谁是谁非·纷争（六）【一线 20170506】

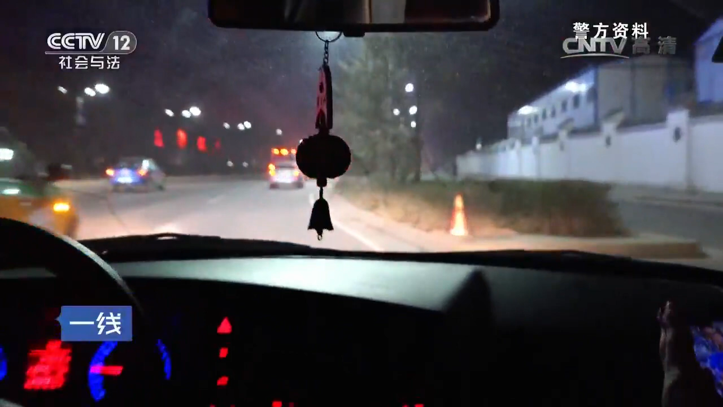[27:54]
就在民警们准备对黄华采取强制措施的时候，黄华突然掉头，一路驶向卫兵路，走走停停。